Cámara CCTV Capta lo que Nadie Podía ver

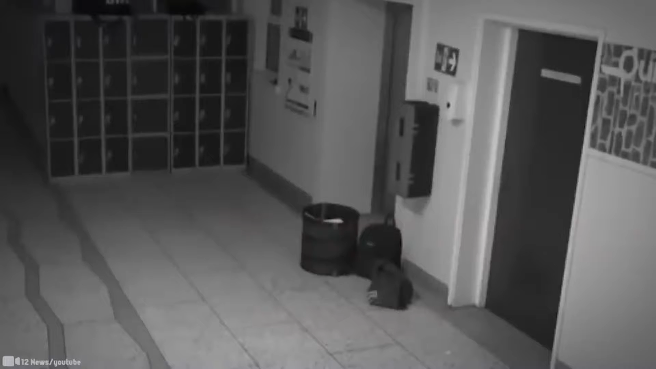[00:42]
y dejó a los espectadores sintiéndose tan conmovidos como los casilleros que se ven en el clip. Bienvenidos a la escuela Deep Park CBS, que podría ser el instituto educativo más embrujado del mundo. Han capturado dos supuestos incidentes paranormales diferentes con su cámara de seguridad y no hace falta decir que el vídeo es muy convincente. El último vídeo compartido por la escuela muestra un pasillo oscurecido y un supuesto fantasma. Se abre con un estruendo de cámara que marca el tono del breve pero sorprendente clip. Choques invisibles resuenan en el pasillo, una mochila se lanza de una fila de casilleros, un cartel parece volar directamente de una pared y una silla se levanta y sale disparada.
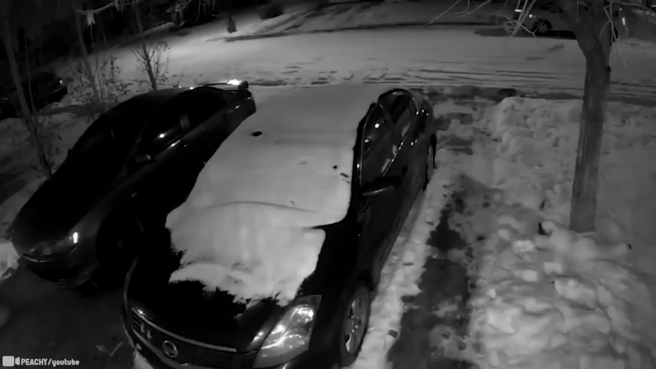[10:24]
rápidamente vemos a dos perros fuera de la pantalla aparecer de repente a la vista. Están corriendo tras ese ciervo. El problema es que el dueño está apegado a los perros, y como pueden ver, este hombre los sostiene con tanta fuerza como puede y comienza el trineo de perros urbano. Cada temporada también conlleva sus propios riesgos y peligros. A estos perros no les importa en qué temporada sea, solo hacen lo que les resulta natural.
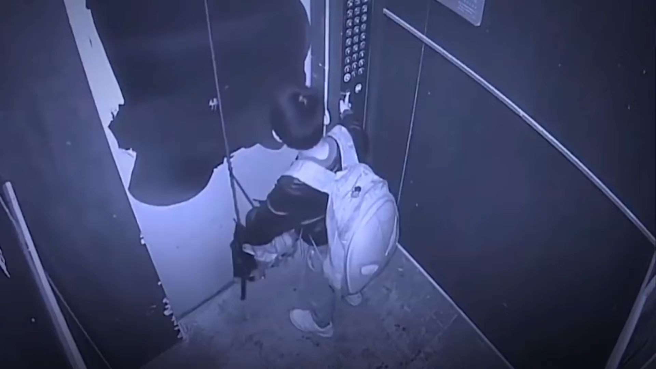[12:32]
Un niño en China lo descubrió por las malas. Este joven se encontró en un problema después de haber mantenido la puerta abierta por su padre durante un tiempo. Se estaba cansando de mantener el dedo en el botón. Sale y mira hacia el pasillo, pero aún así su padre no está a la vista. Tiene una mochila grande de Spider-Man City y sostiene un pequeño paraguas plegable. Con la esperanza de que el palo del paraguas active la palanca para mantener la puerta abierta, el niño permite que la puerta se cierre sobre el asa del paraguas.
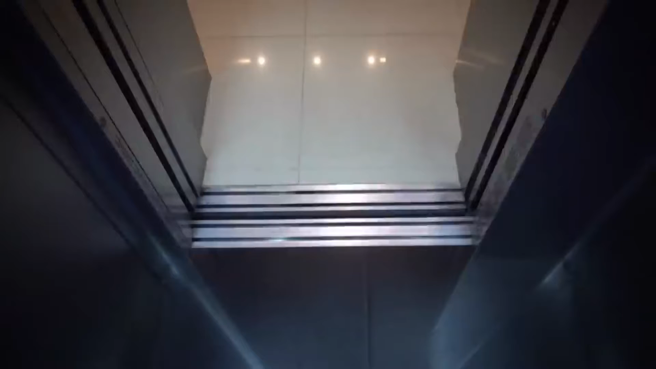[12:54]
Solo que las puertas se cierran por completo. Una vez que las puertas se cierran por completo, el verdadero problema comienza cuando el ascensor comienza a bajar. El paraguas se dispara hacia la parte superior de la puerta, tripando cuando el ascensor comienza a descender.
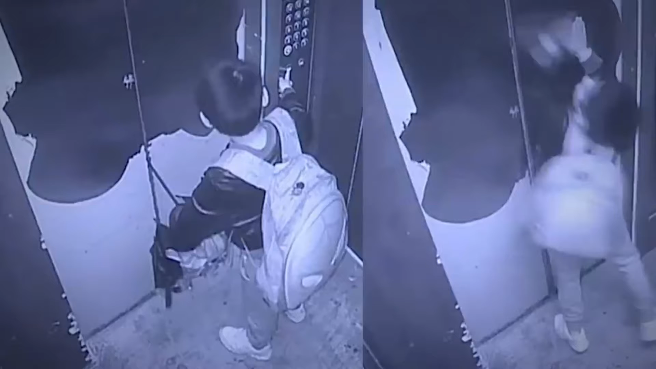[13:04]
El chico se suelta justo a tiempo, de lo contrario él también saldría volando hacia el techo.
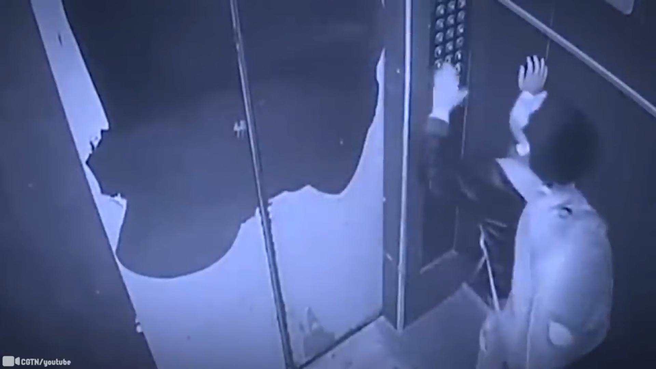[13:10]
Afortunadamente el paraguas se arranca de su agarre y finalmente la puerta se abrió y el niño fue liberado. La buena noticia es que al final fue liberado, estaba a salvo y el único daño fue el que sufrió el pequeño paraguas.